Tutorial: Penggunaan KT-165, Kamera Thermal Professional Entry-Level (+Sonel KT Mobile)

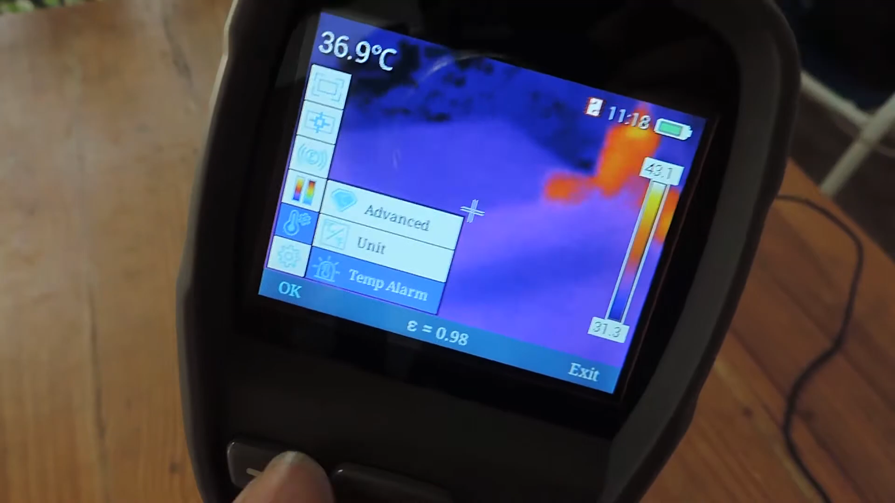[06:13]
On screen: spot 36.9°C
temperatur alarm nah ini jadi kalau misalkan kita kita hike kita sampai di
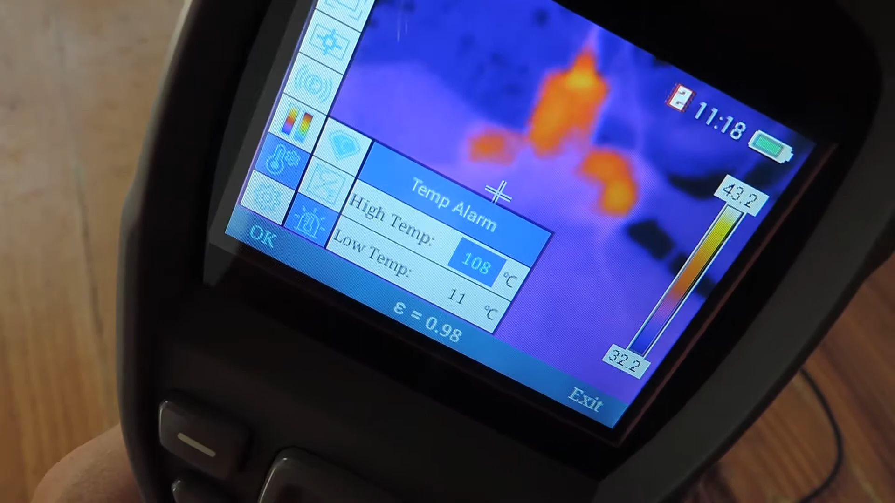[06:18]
suhu hikenya dia akan muncul alarm kalau di low nya dia akan muncul alarm juga kalau kita setting
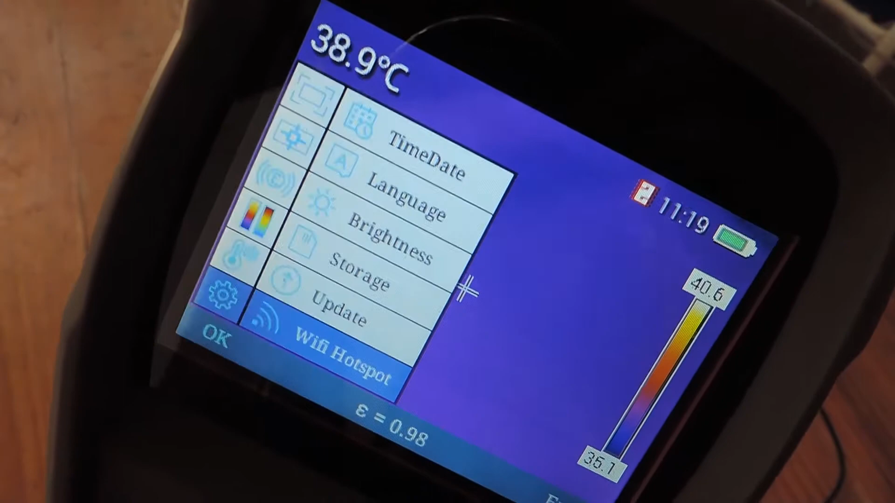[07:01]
On screen: spot 38.9°C
wifi hot port ini kalau kita ingin mengkoneksikannya lewat aplikasi nanti kita coba lewat aplikasi sonel kt mobile
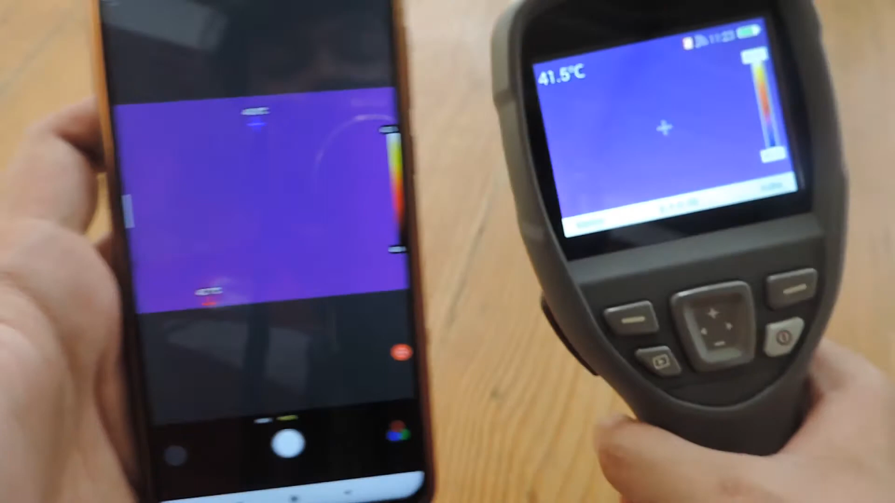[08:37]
On screen: spot 41.5°C
dan sudah terkoneksi dengan alat sonel kt165 ini coba kita
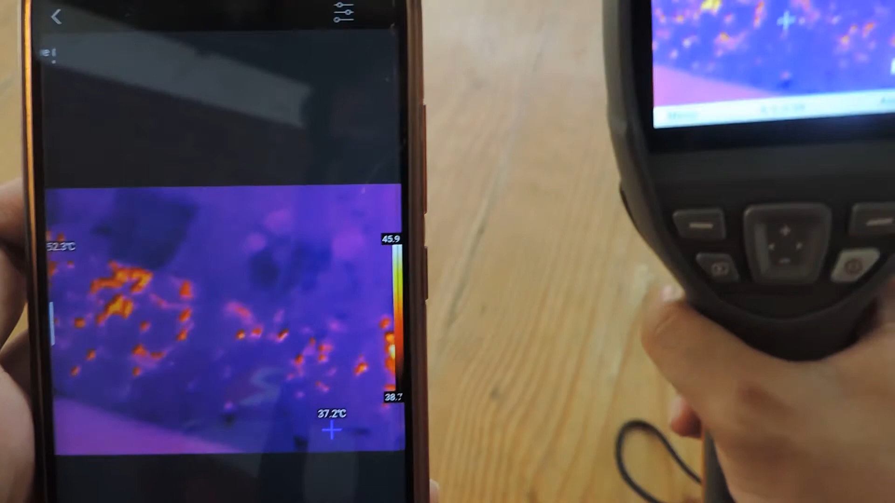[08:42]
harapkan disini oh sama ya saya harapkan disini kelihatan juga suhunya dan ada suhu panas dan suhu dinginnya langsung kelihatan
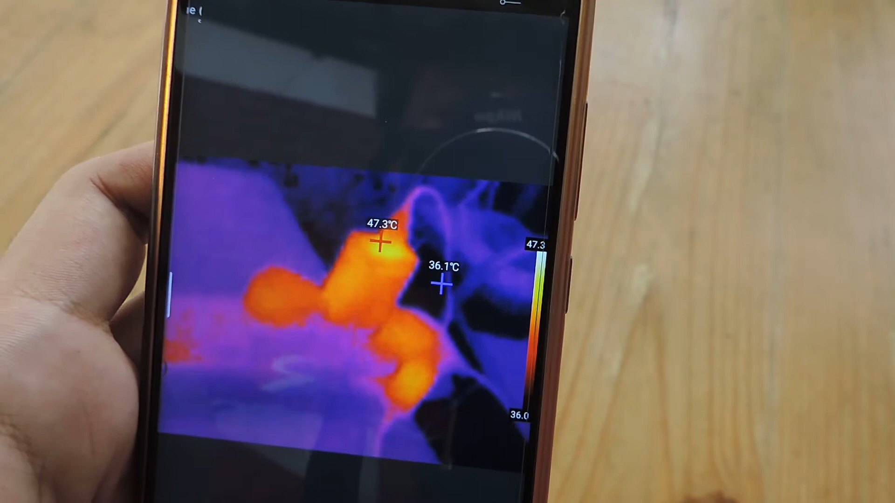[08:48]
On screen: max 47.3°C
nah seperti itu
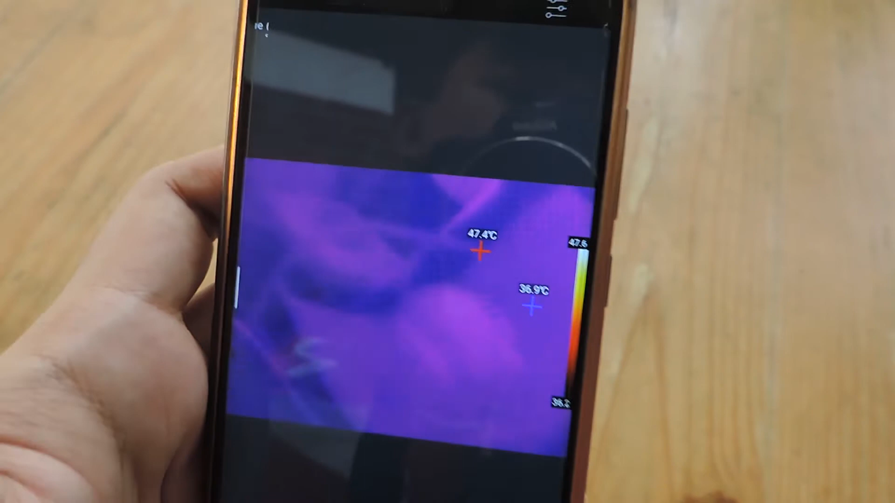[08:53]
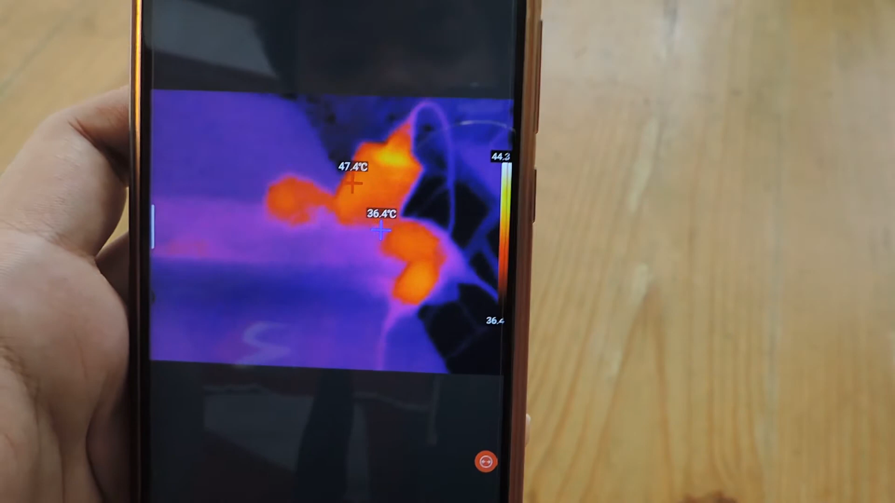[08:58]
On screen: max 47.4°C
dan disini bisa juga foto atau video ya anda pilihnya disini kalau foto
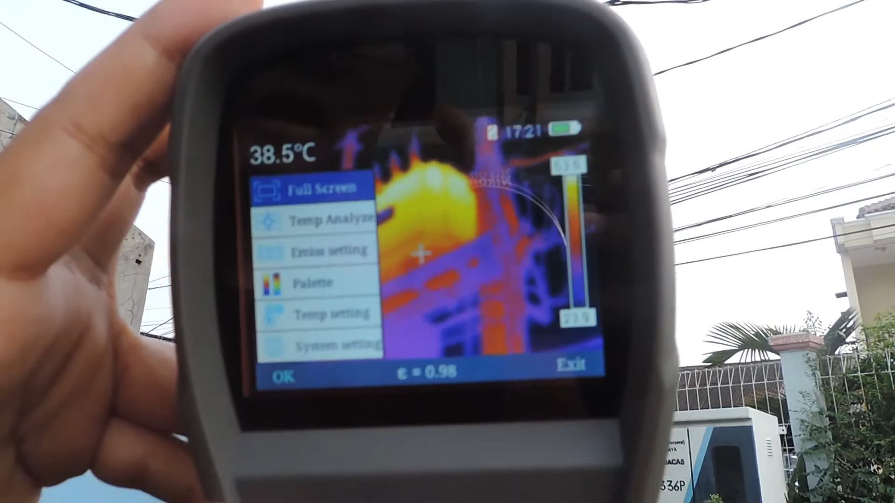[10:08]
On screen: spot 38.5°C
coba kita tarahkan area maxnya ini 52,6
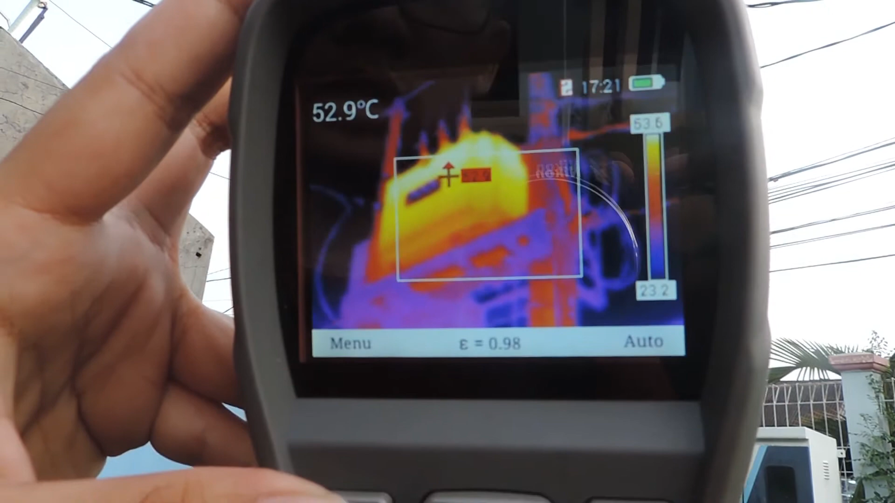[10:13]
On screen: spot 52.9°C
kemudian area minusnya di 34
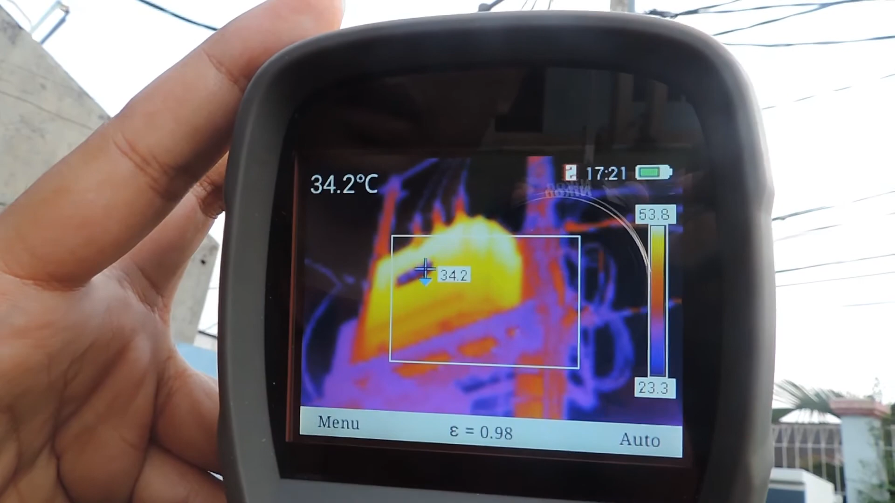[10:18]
On screen: spot 34.2°C
ini kalau kita zoom kelihatan ya panasnya disini
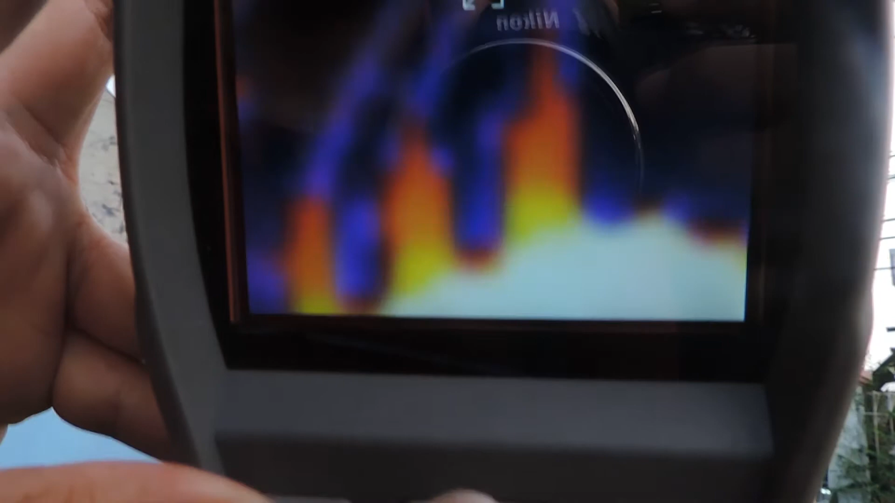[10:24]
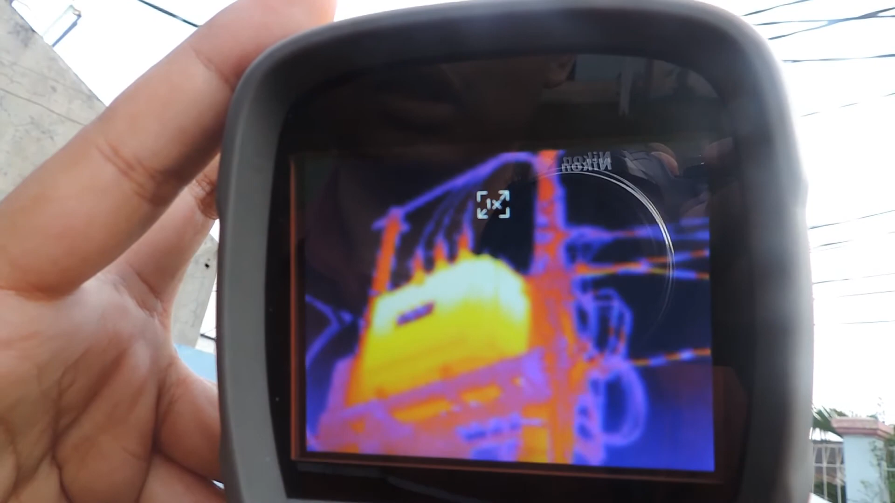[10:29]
oke kita ambil dulu gambarnya sebentar